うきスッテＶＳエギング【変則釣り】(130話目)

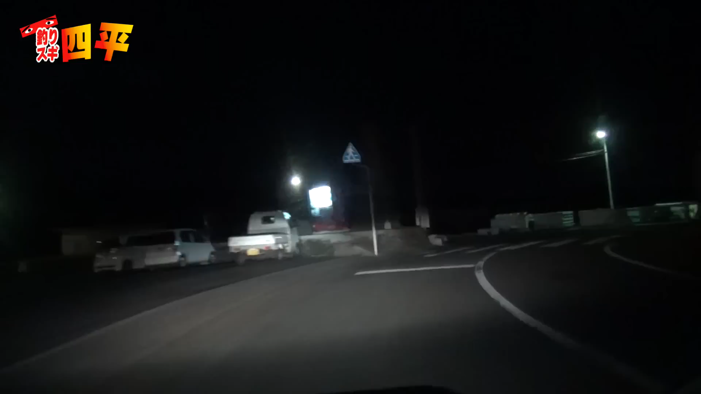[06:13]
いつもの苦労の通りじゃないですね車止まってますね行きたいなじゃあ行ってみましょう行ってみましょう先の場所ダメですねどここここまたちょっとですねいつもの
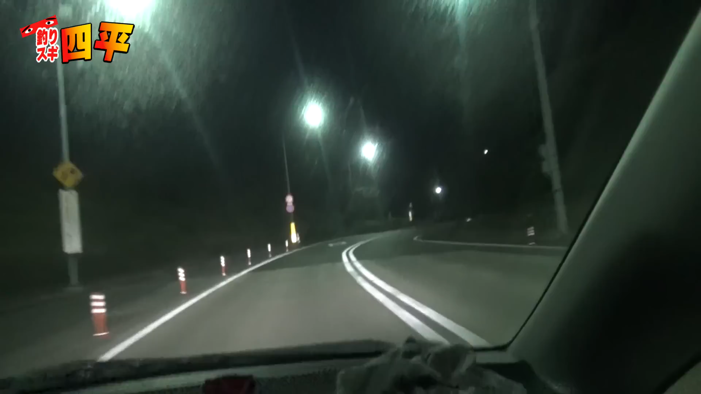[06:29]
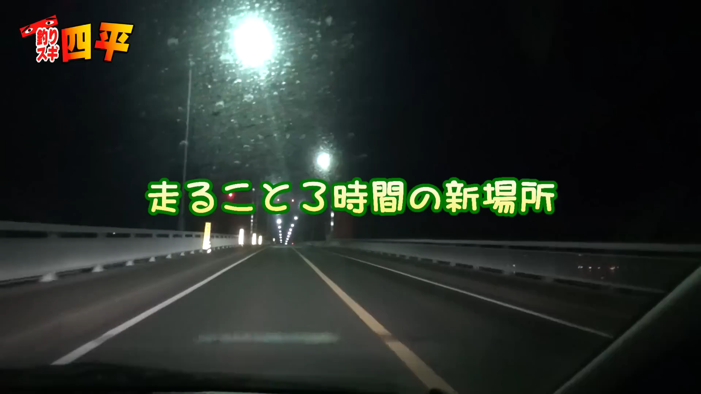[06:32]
いつもの大橋ですよ冒頭来ましたよあれから3時間走っちゃいましたねじゃあ場所を変えてトライしてみましょうどんな感じですか八兵衛さんここ入ってきよう入ってきようですね人は今入ってきてますねこれ入ってきてるんですかここ